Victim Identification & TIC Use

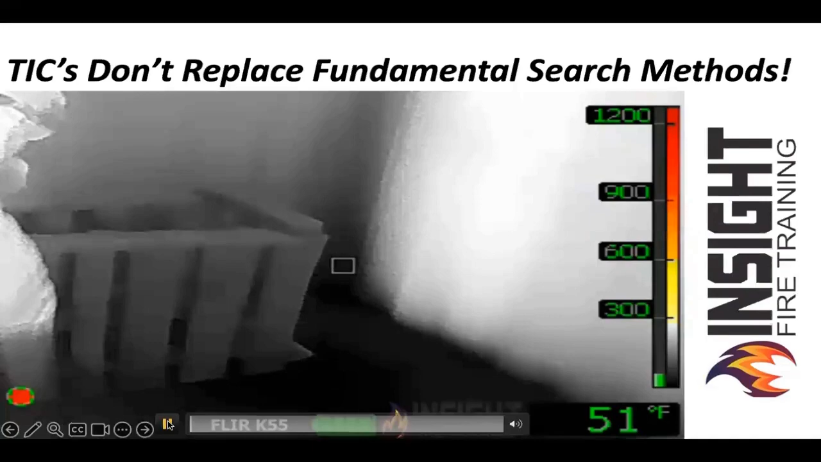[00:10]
On screen: spot 51°F
As you see this firefighter searching a room and grabbing a hold of this makeshift crib, he pulls the crib down to do a crib dump.
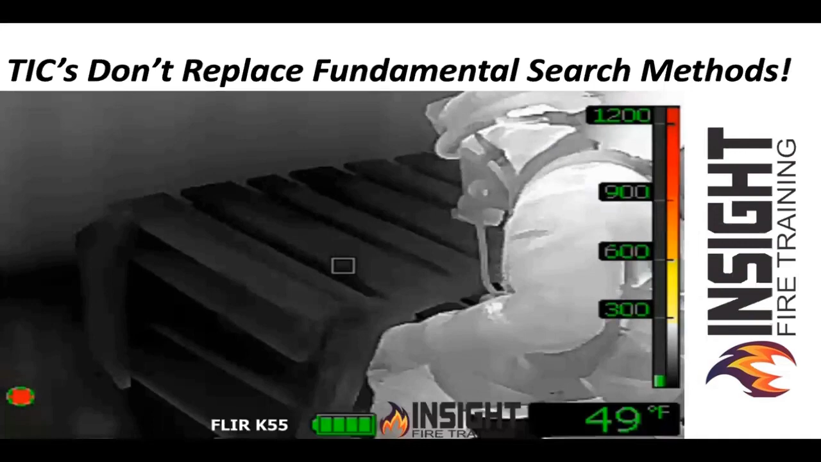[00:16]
On screen: spot 49°F
He doesn't pick the baby up, raise it up high. He searches behind the crib because he did move the furniture.
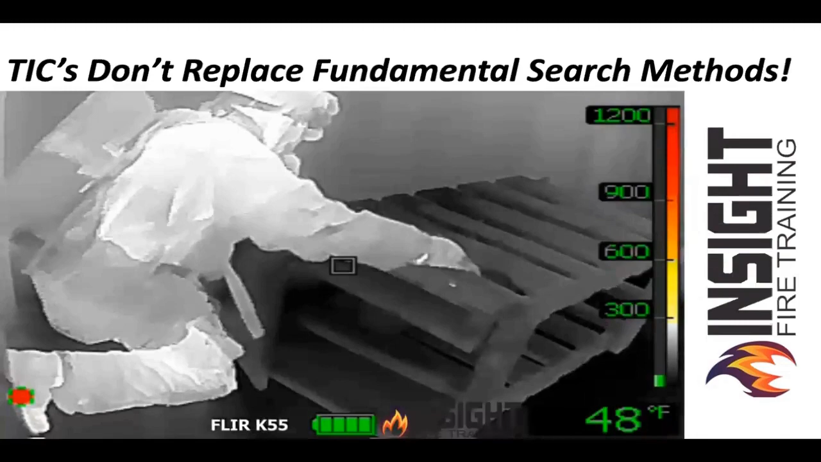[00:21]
On screen: spot 48°F
You know, you don't typically have to move behind it, but he did move it and he gets on that wall. Notice that wall is white hot.
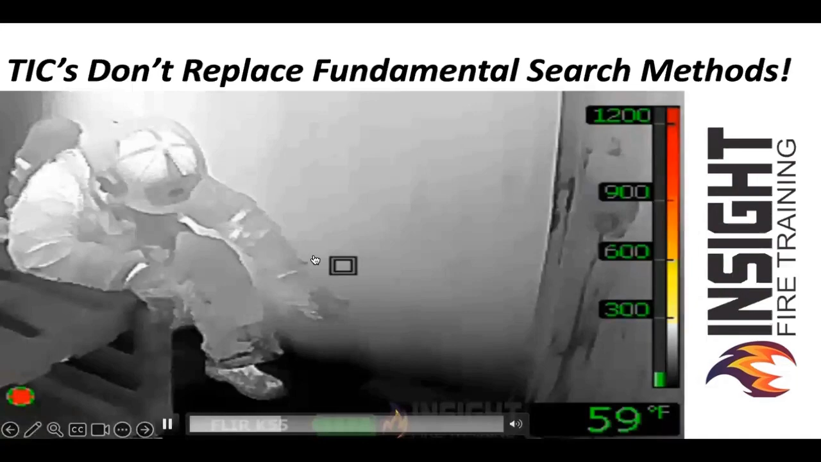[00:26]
On screen: spot 59°F
There is fire behind this wall. The door is closed. This is a VES scenario.
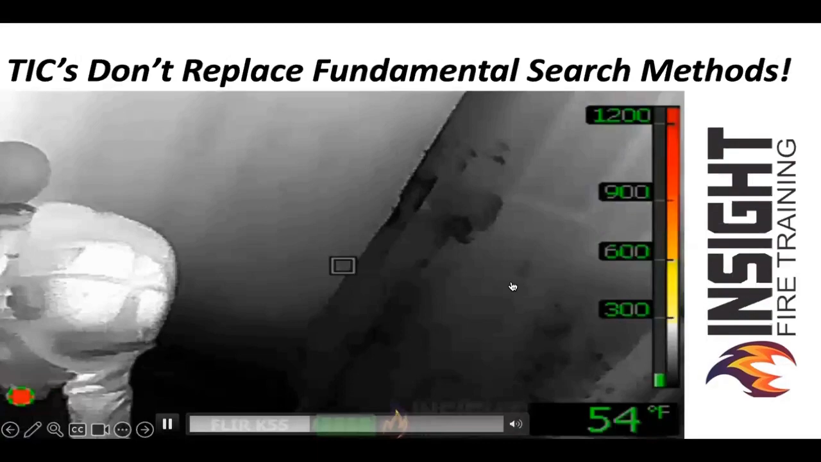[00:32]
On screen: spot 54°F
He'll open the door and search beyond the door and make the determination. Can he push down that hallway?
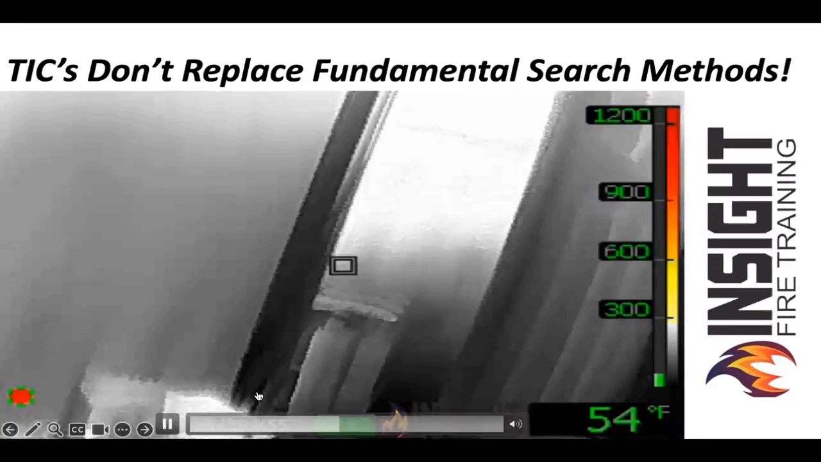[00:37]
On screen: spot 54°F
That's up to the firefighter based on their training right there. You can see convection currents moving left to right. That seemingly innocent grayscale moving over your head. The camera uses 256 contrasting shades of gray under stress. That is very hard to differentiate which way it is. If you take the time and do that initial scan, you will know where you're going. Even if the camera fails, you know the layout, you know the victim locations potentially and the fire. We were taught life fire layout.
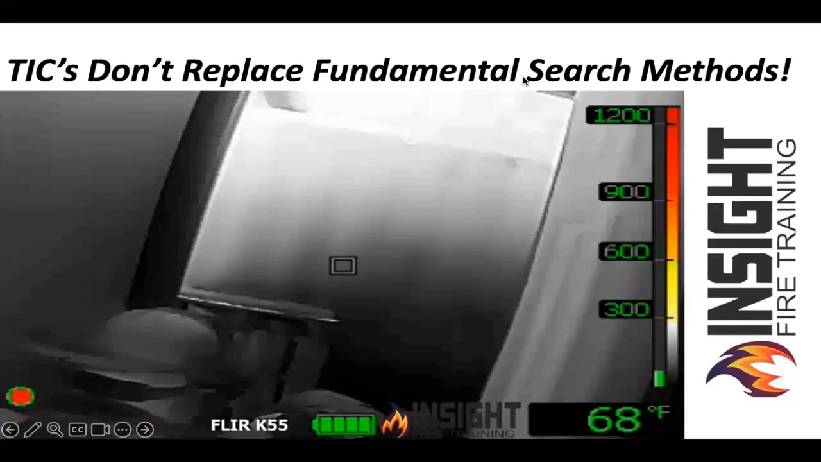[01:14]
On screen: spot 68°F
I teach life layout fire because you look for fire first. When you're in a building, you know it's on fire. The camera will degrade in image clarity and you will miss something because whether you're a three month rookie or 30 year veteran, we will focus on the fire.
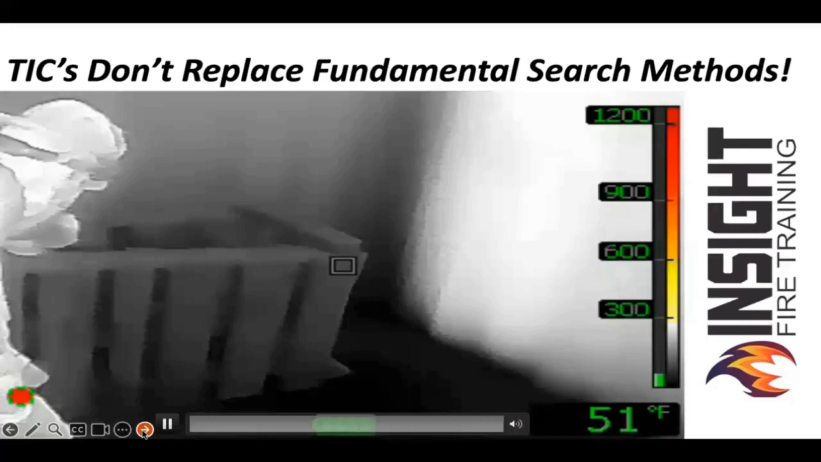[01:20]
On screen: spot 51°F
Victim presentation is probably one of the biggest concerns, issues, misconceptions I hear from firefighters. Well, we didn't see the victim. We want a camera that's going to allow us to see the victim. Well, first of all, we train incorrectly. We use artificial smoke and we heat up victims. That's not how a person is going to present the fire. You're going to look here. He's searching for a baby doll. It's a mile high fire conference where my guys just came from. Is the background hot or cold? If the fire environment is hot and you're a 92 to 96 degree skin temperature victim with any visible skin,
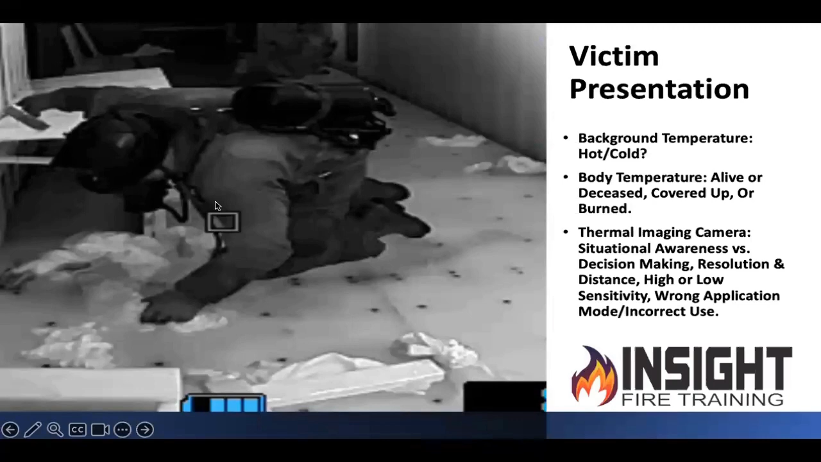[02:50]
Yet there are three manufacturers that allow you to have that option. So make sure you understand that tool will show you what it's designed to show you, but it has defined limitations. And if you don't know which application mode to use and how it will perform, you will miss the victim, the layout, the fire, and a lot of things, even though the device can show it to you. It's only as good as the person holding it.
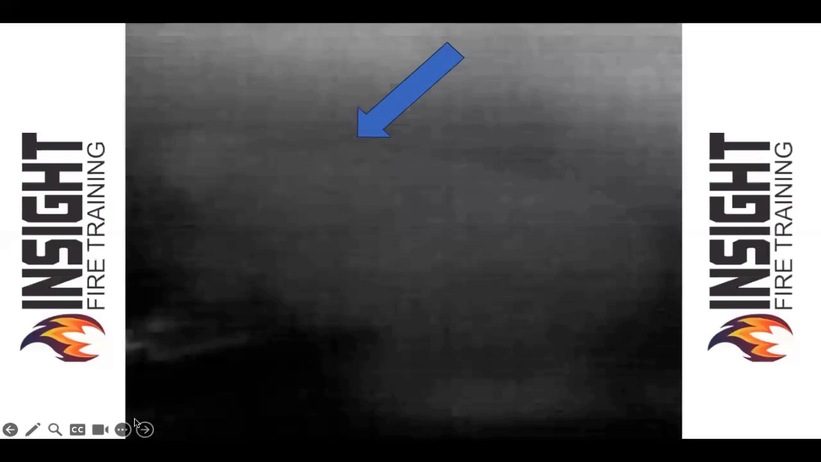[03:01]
And this is an example of that. This is a person above a fire on the second floor awaiting rescue with a very high resolution camera where the firefighter did not wipe the lens.
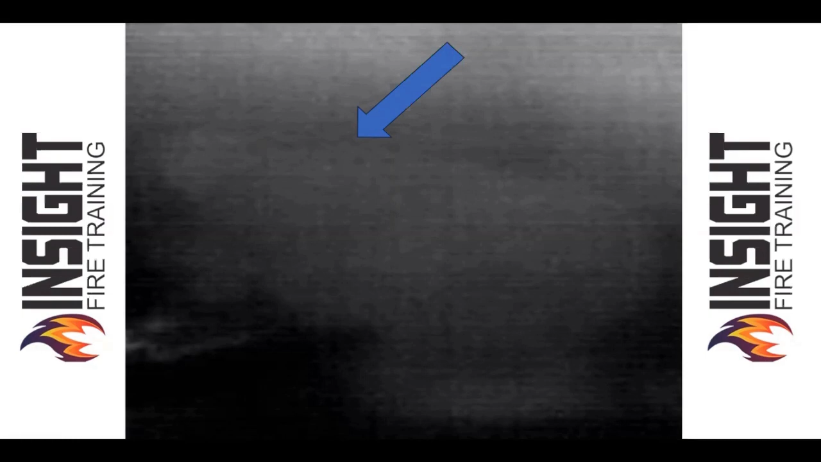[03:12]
This victim was found not because of the thermal imaging camera, but because he was calling out and the victim answered him. How many of those does firefighter rescue point out that they are found by sound? Someone called out and they answered. They heard them. In this case, this is what a grown man looks like in the fetal position on the second floor above a fire. Would you expect him to look like that? And he's alive and talking. So that's one victim presentation.